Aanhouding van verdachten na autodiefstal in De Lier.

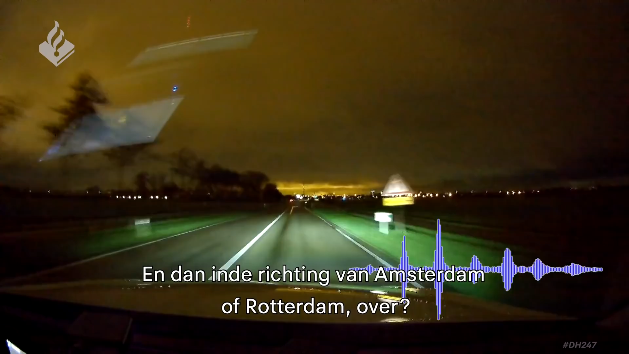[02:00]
En dan in de richting van Amsterdam of Rotterdam ook? Ja, dat gaat u zo horen.
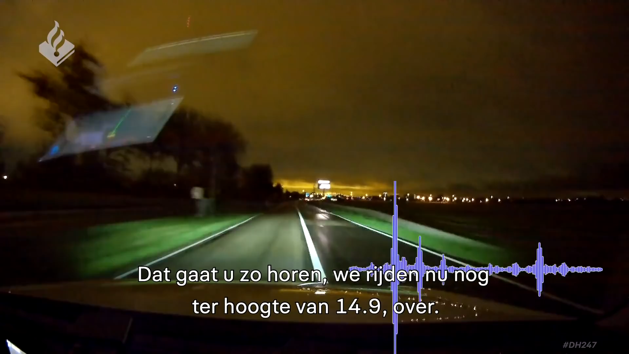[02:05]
We rijden nu nog, dat van 14-9 over.
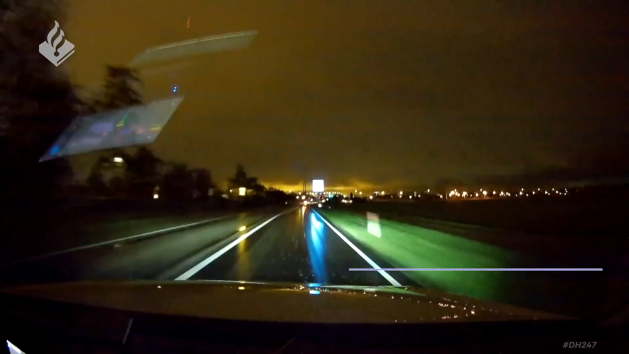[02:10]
Ja, 14-9. We grepen 0-5-01, uit. 53-11, DIA 53-11 over. Hoe heet die de rest? Hij komt uw kant op.
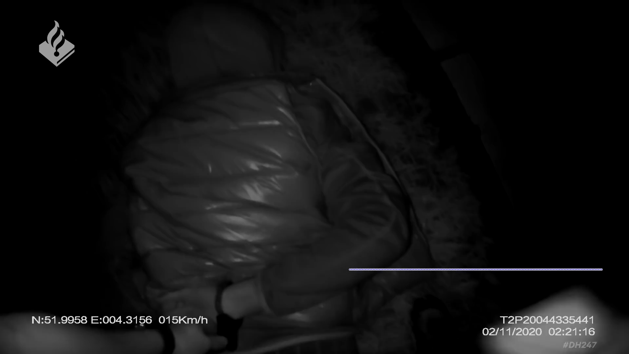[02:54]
Deja 0-5-01, over. Deja 0-5-01, over.
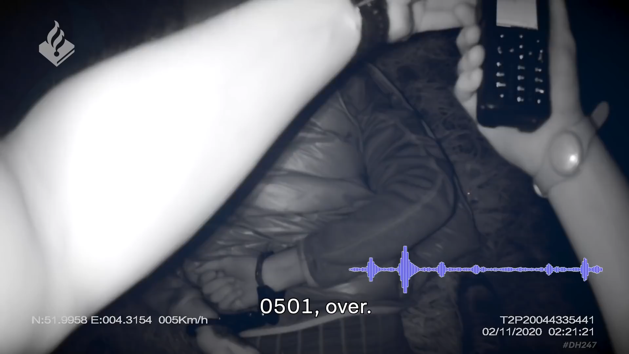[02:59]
0-5-01, over. Twee AT's, geboeid ook. Zo, u bent erg snel.